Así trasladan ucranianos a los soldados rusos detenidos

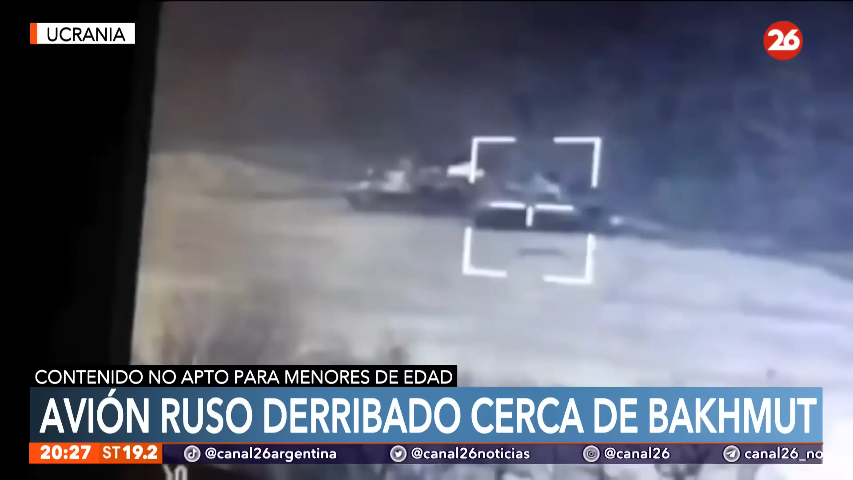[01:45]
El tercer video tiene que ver también con la 72 brigada mecanizada ucraniana que destruyó, lo vemos como ocurre, un tanque ruso,
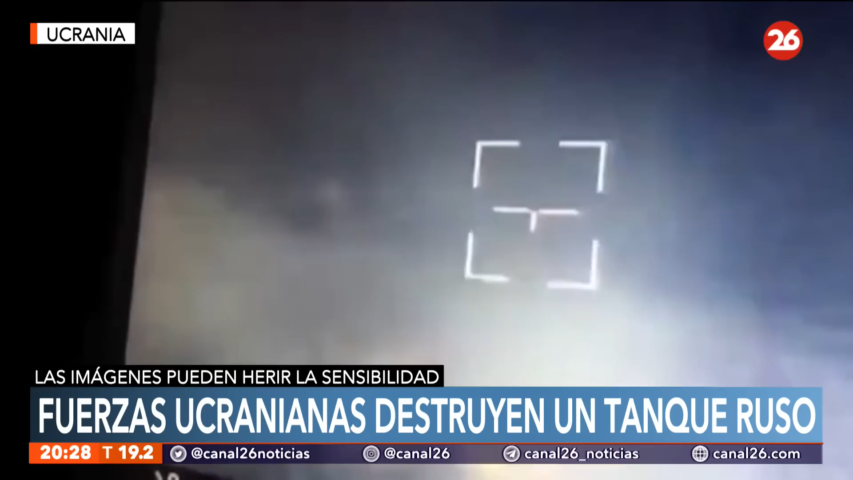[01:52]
de esta forma, lo impactan y después quedará abandonado. Salen los soldados, se ven las siluetas, ahí ven a la izquierda de la pantalla cómo escapan los soldados rusos, pero bueno, y abandonan obviamente el vehículo brindado. El cuarto video y el último de esta tanda tiene